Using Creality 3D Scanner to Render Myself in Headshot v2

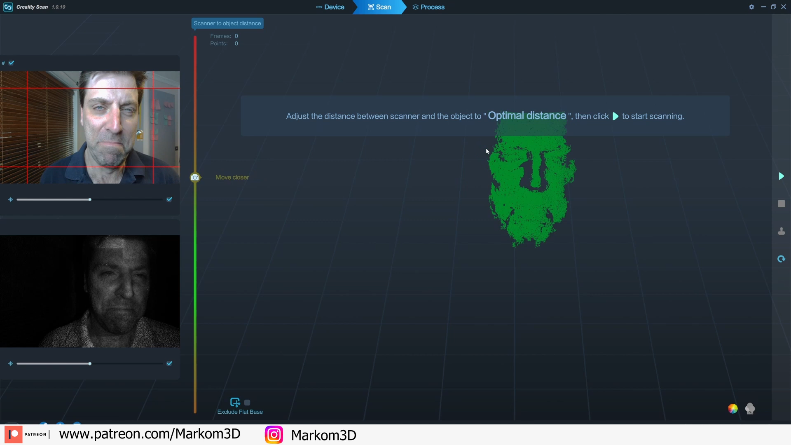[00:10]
So once we're at a really good state and we're at a good distance, obviously you can see the screen, how it's moving up and down on the bar there to tell me in a good position.
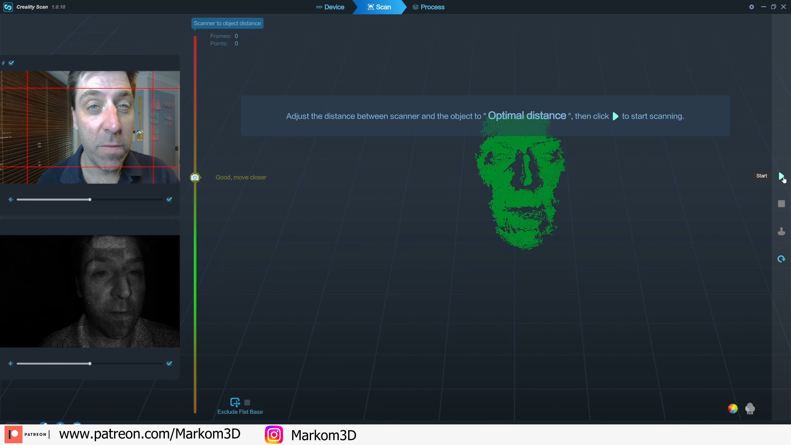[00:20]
I am just going to slowly have a neutral pose on my face and then just let it record as I move around trying to gather as much data as possible. Try not to blink Marco. Let's get all your blinks out.
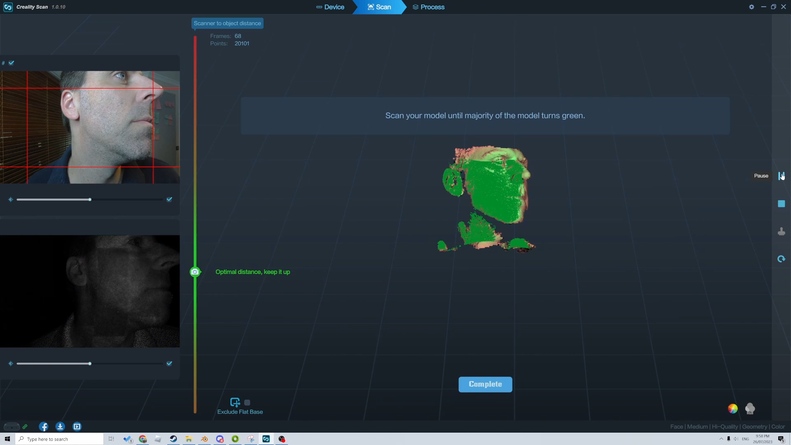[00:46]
All right, now let's check how much data we got. That's a pretty good bunch of data. Down here we're missing quite a bit along the nose there. Look at that schnozzer. Look at the schnozzer right there. Other than that, just underneath the chin. So we're going to redo that. Now luckily enough the software is able to pick up where we last left off. So let's do that. Blinks out of the way.
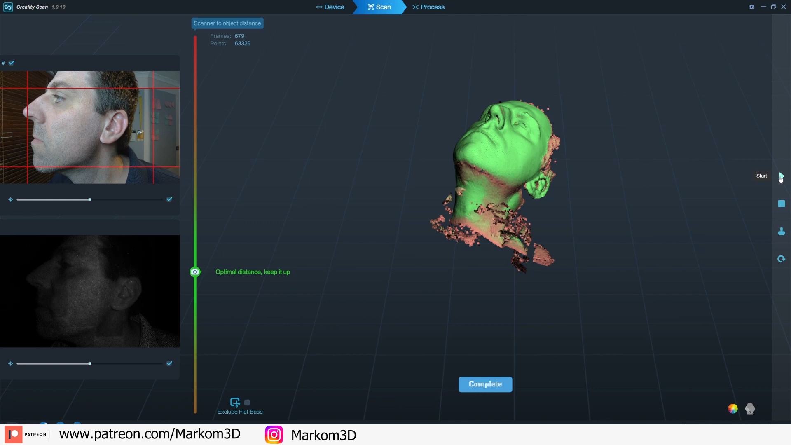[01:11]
And we're going to go chin-wise. What's this? Hang on. That's left. That's left. So this part, sorry, just trying to work out.
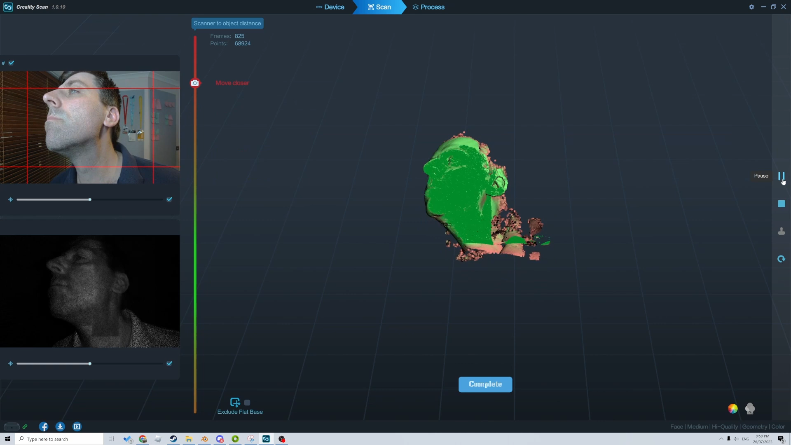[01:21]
Cool.
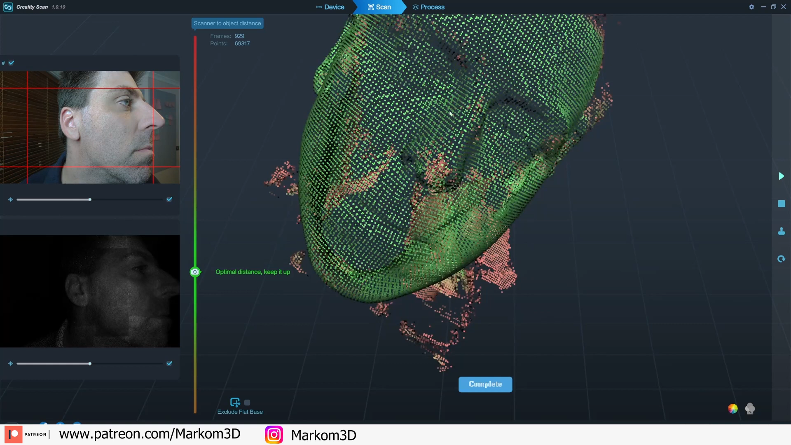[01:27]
A little bit of an issue with the eyes, but that's more the reflection off the eyeball. And there's not a lot I can do about that. But other than that, I'm fairly happy.
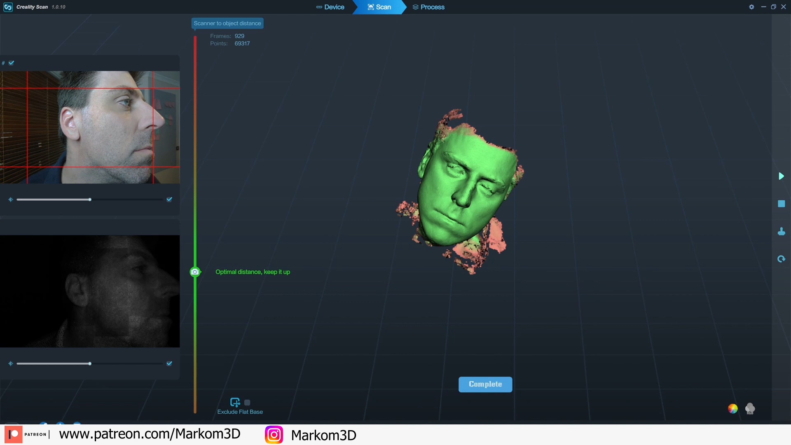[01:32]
Let's go complete. Yes. And we will remesh this puppy.